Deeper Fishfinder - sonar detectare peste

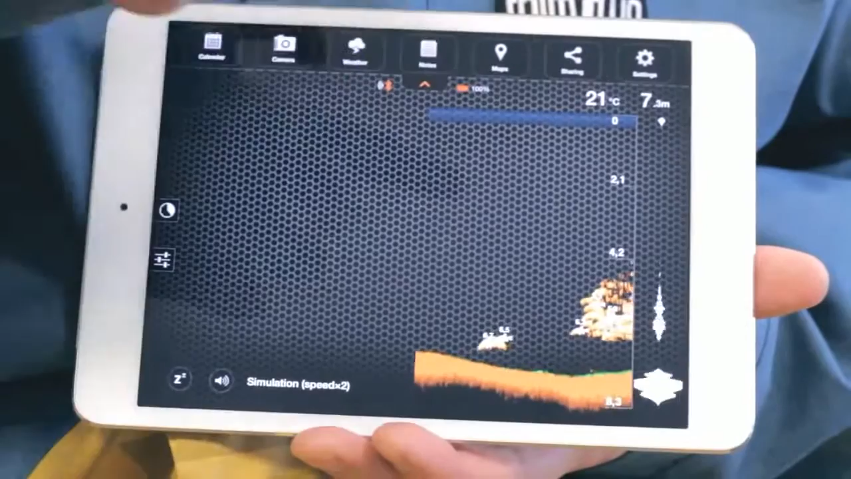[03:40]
On screen: depth 7.3 m, water 21°C
On the left-hand side of the screen, you'll see the History tab and some sonar settings.
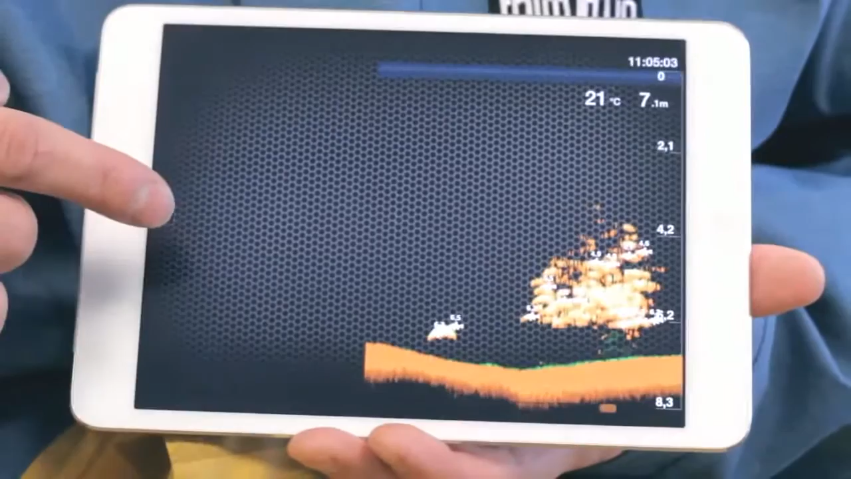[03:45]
On screen: depth 7.1 m, water 21°C
The History feature allows you to see all the data for the last 15 minutes. The settings allow you to choose between two types of views.
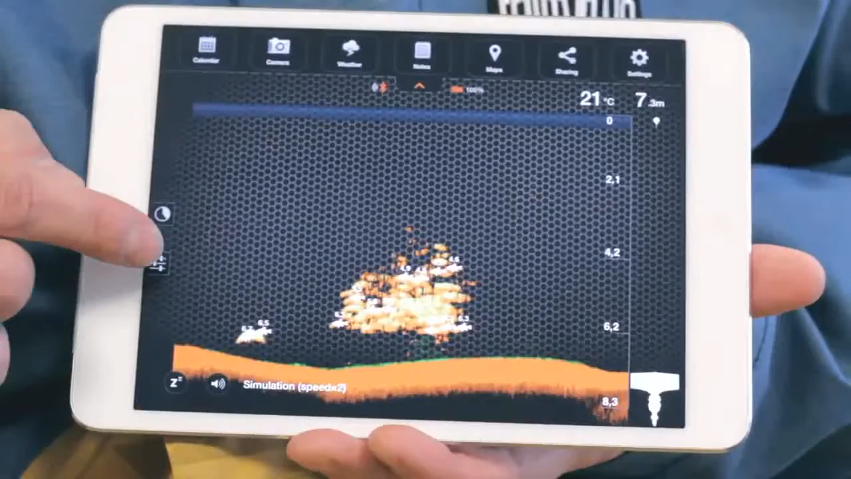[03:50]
On screen: depth 7.3 m, water 21°C
In Basic mode, only the depth, bottom contour, and fish ID is shown.
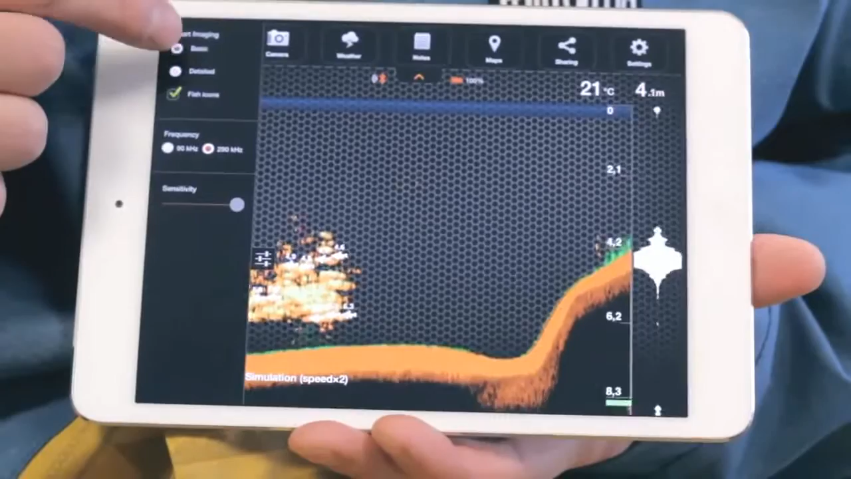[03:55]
On screen: depth 4.1 m, water 21°C
Detail mode is for pro anglers, so you can see everything crystal clear.
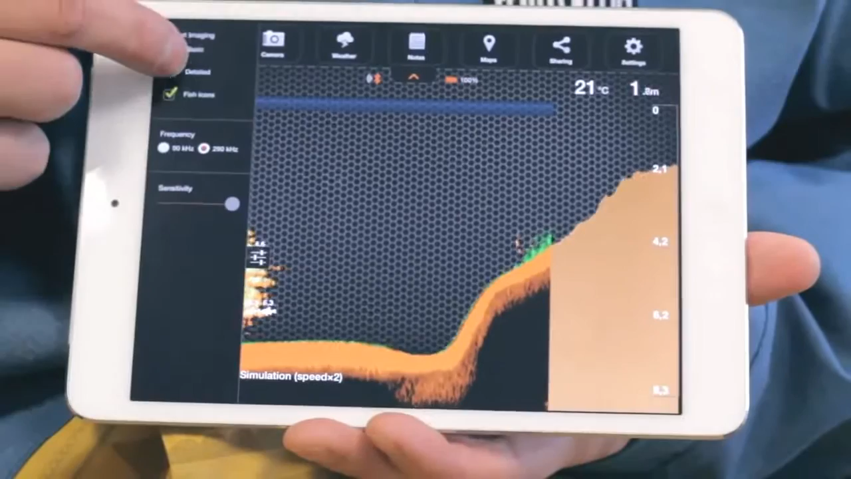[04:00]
On screen: water 21°C
This will tell you if the bottom is soft or hard.
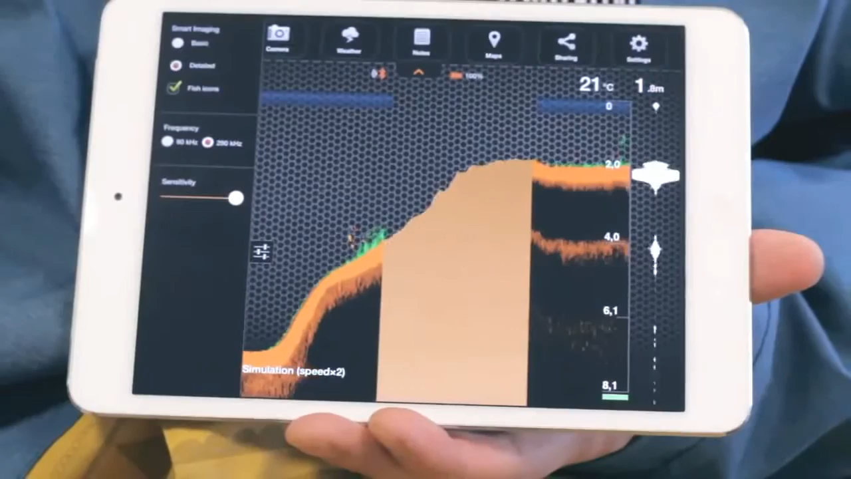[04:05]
On screen: water 21°C
The darker shade of orange indicates a softer bottom. Green colors indicate vegetation, while yellow indicates the presence of fish.
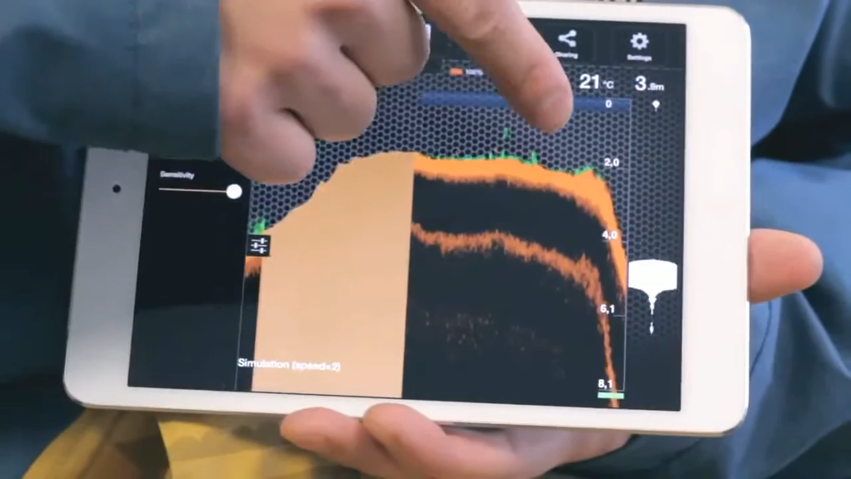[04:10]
On screen: depth 3.8 m, water 21°C
Full details of this will be in the instructions. For easier detection of fish, you can add fish ID, making it easier to understand.
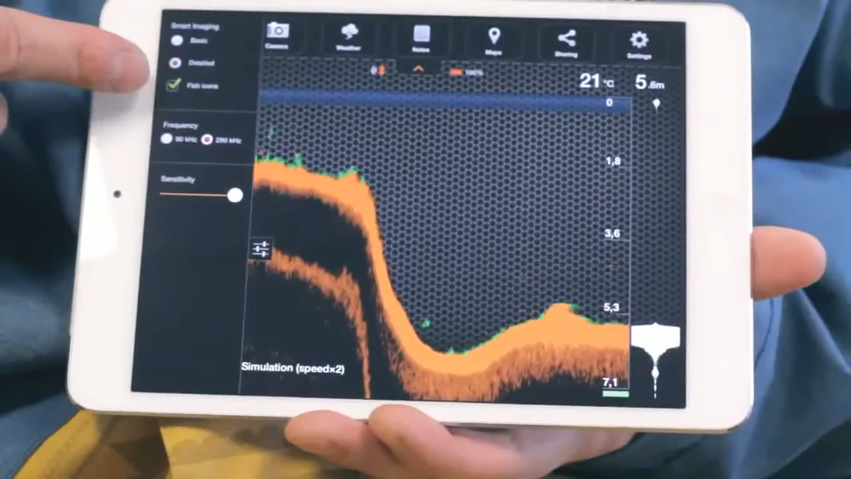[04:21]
On screen: depth 5.6 m, water 21°C
You'll also hear a sound notification when a fish ID appears.
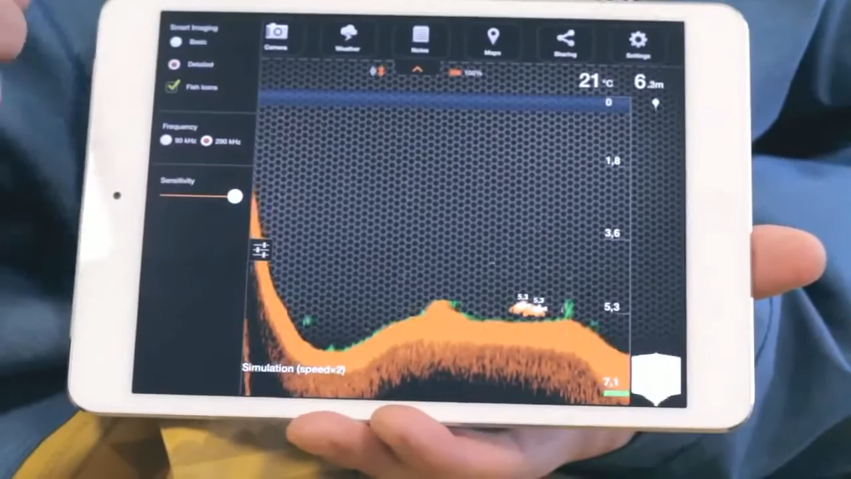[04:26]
On screen: depth 6.3 m, water 21°C
In Detailed mode, you can change sensitivity with the slider here. Less sensitivity will filter smaller obstacles.
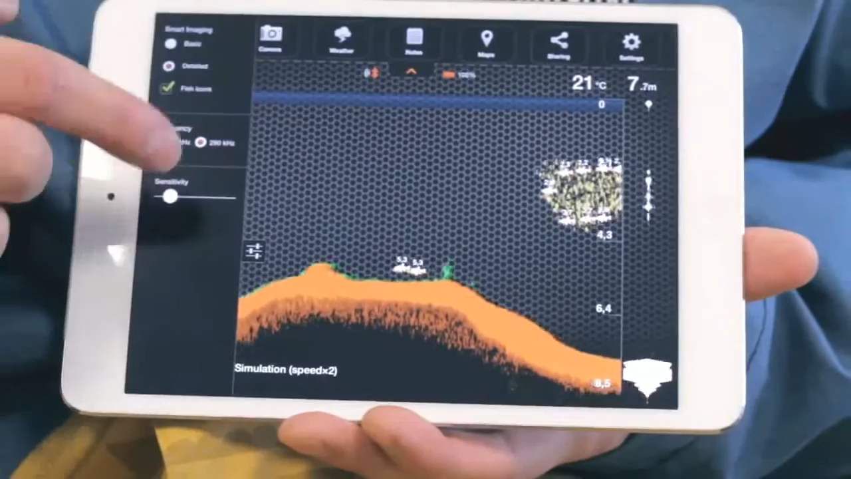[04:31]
On screen: depth 7.7 m, water 21°C
If you need to switch the transducer frequency, you can do it here.
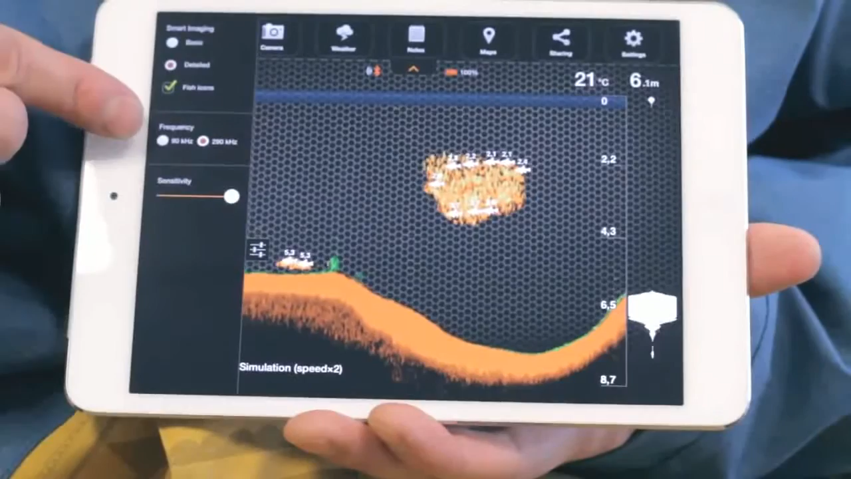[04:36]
On screen: depth 6.1 m, water 21°C
This will change the signal cone from wide to narrow, or vice versa. On the bottom left, you can use three buttons.
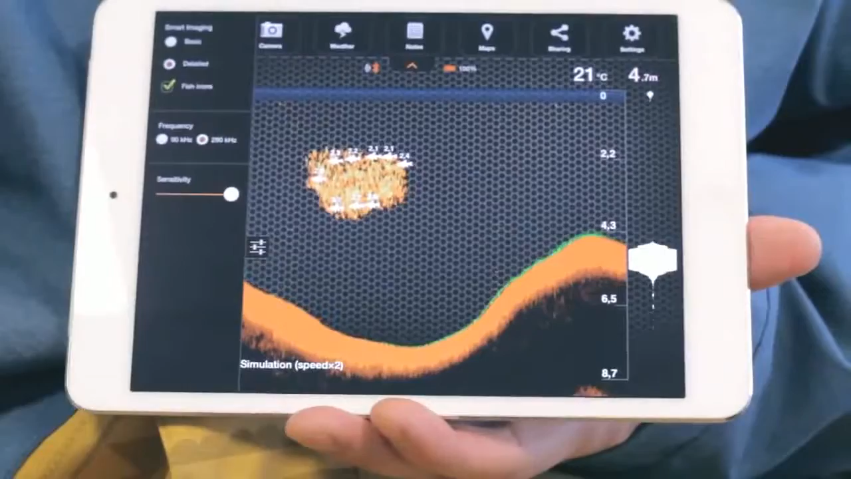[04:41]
On screen: depth 4.7 m, water 21°C
The reconnection button, only present in the Android version, is used if the Bluetooth connection was lost. The snooze button sets Deeper into sleep mode while Deeper is in the water but is not used.
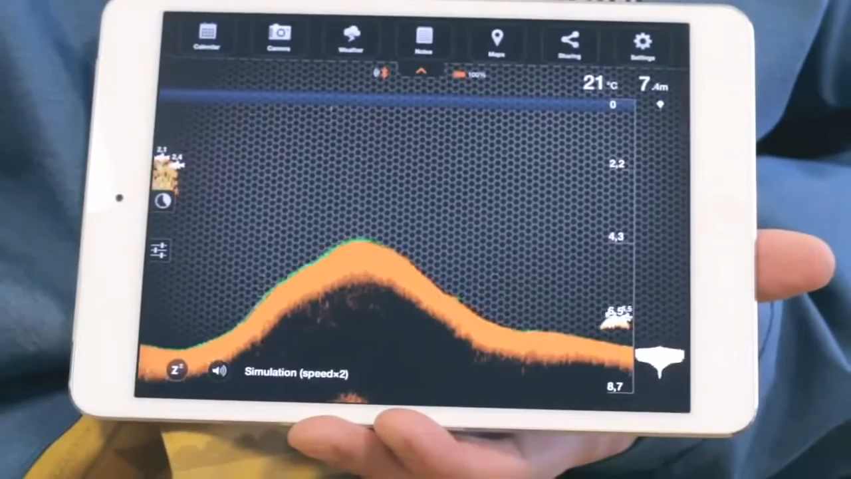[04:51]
On screen: water 21°C
This helps to save battery power. And the mute button turns on or off sounds and alarms.
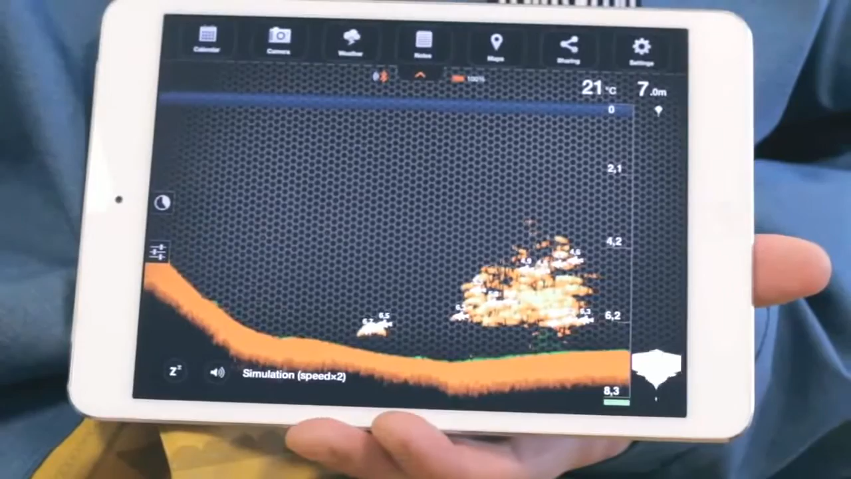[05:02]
On screen: depth 7.0 m, water 21°C
In the status note field, you can see several notification messages about Deeper's status. Searching means looking for sonar.